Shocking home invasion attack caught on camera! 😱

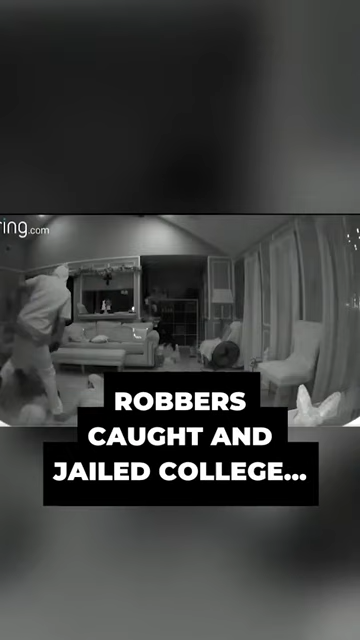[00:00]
At the start of the video, you can see two masked armed men marching around a room, rifles in hand, with the victims laying on the ground. The guests also had nearly $100,000 worth of jewelry stolen by the thieves.